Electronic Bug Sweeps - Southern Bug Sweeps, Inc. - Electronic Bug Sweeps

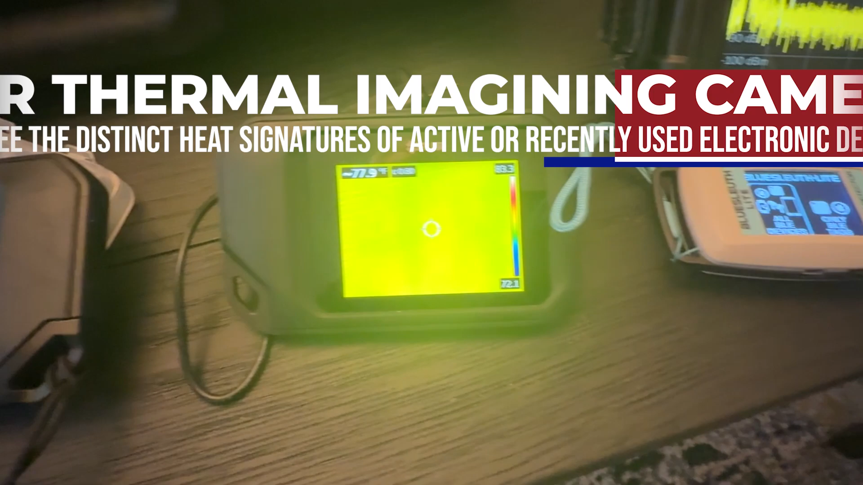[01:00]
while the FLIR thermal imaging camera can see the distinct heat signatures of active or recently used electronic devices.